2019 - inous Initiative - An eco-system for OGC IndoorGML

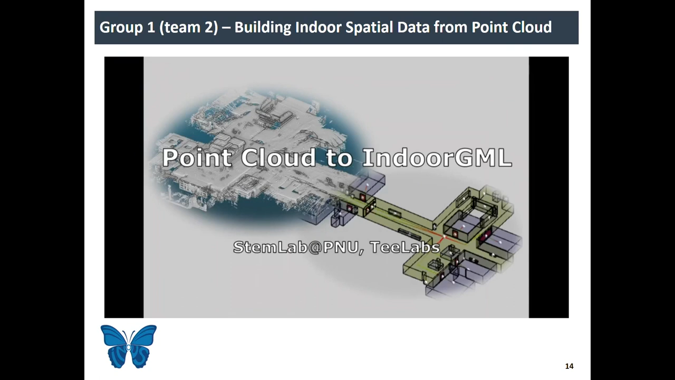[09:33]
Okay. So from the SLAM robot.
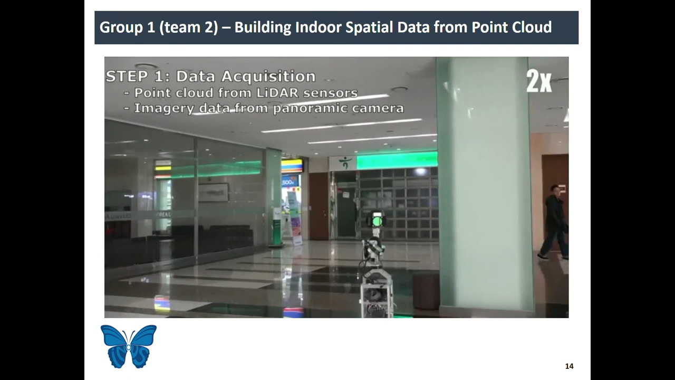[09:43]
So these are the SLAM that we developed by one team of our research initiative.
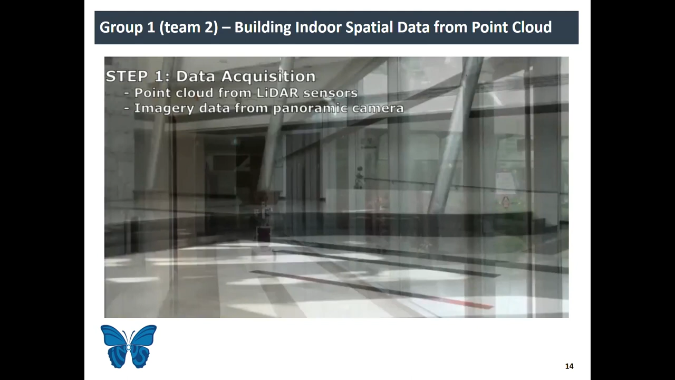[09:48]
And then we get the point cloud data.
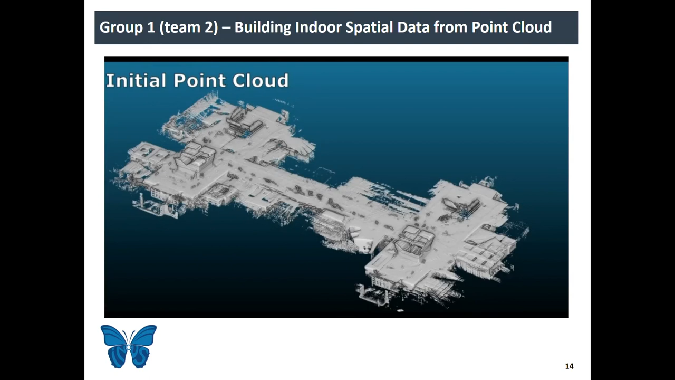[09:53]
So it is quite a complicated point cloud data. Then we remove the noisy data.
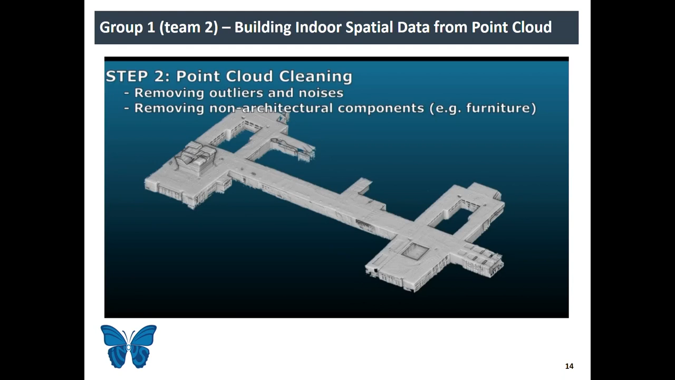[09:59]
We have a lot of noisy because of the transparent glass or reflective floor and so on.
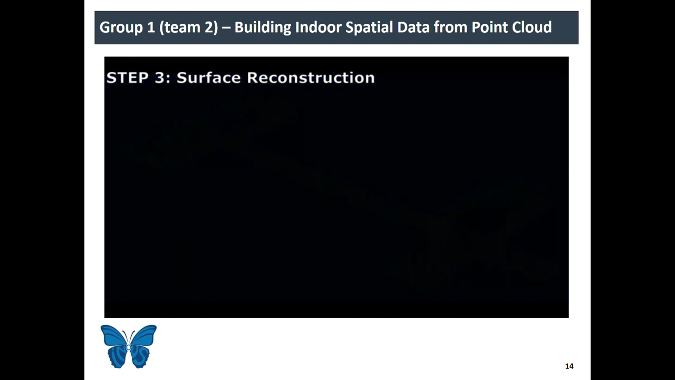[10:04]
So it is inevitable. So we collect the data and we apply almost the same methodology, but except PointNet.
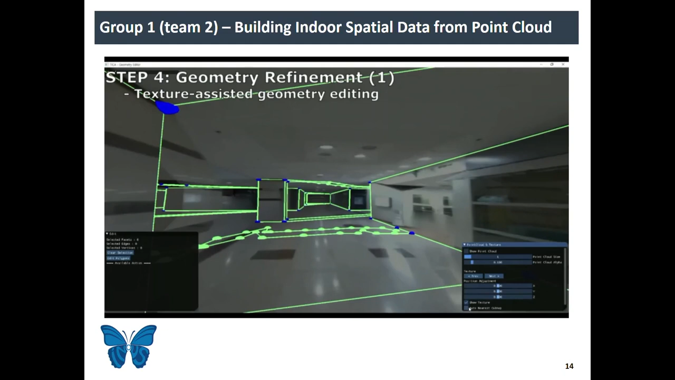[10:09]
We conclude that PointNet is not that good.
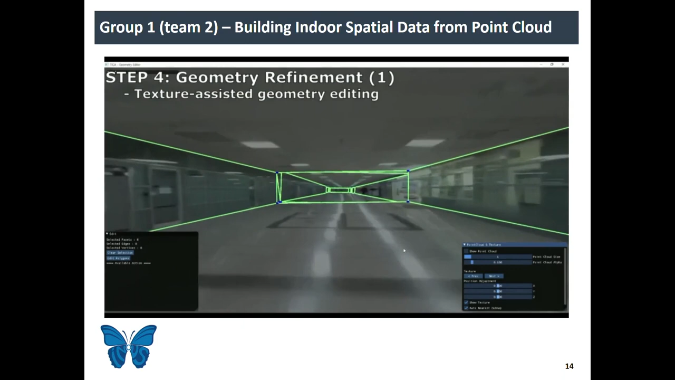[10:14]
Sorry. So we apply RANSEC and other type of the deep learning.
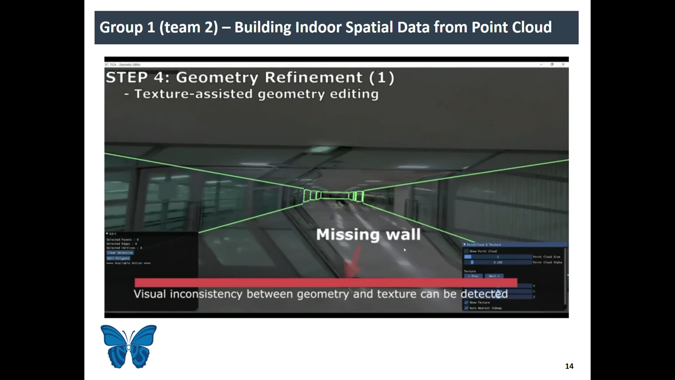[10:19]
So finally, we get the geometry and with some image data, image texture data.
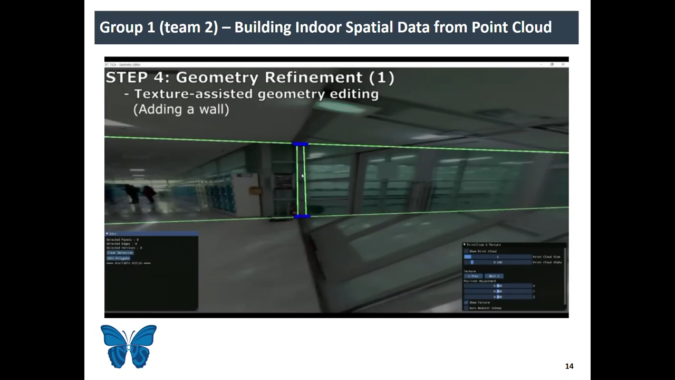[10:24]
Then even we have the geometry, but we found that there are some missing things.
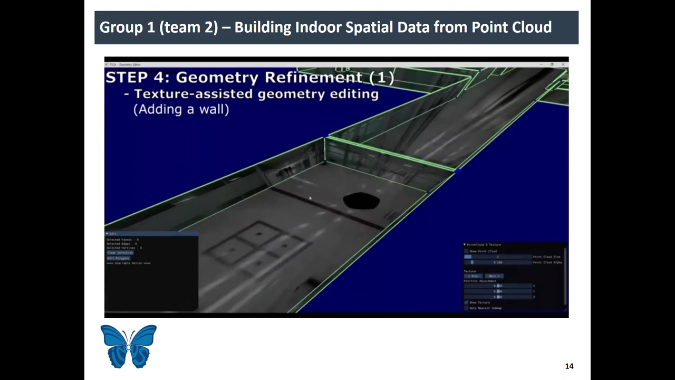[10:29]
So we have to edit it in manual way. So this is a process of manual way. And sometimes when the door is locked, then we cannot enter into the room.
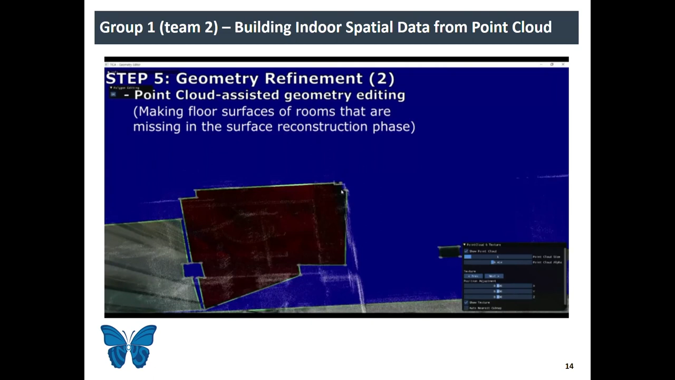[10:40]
So we have to draw by.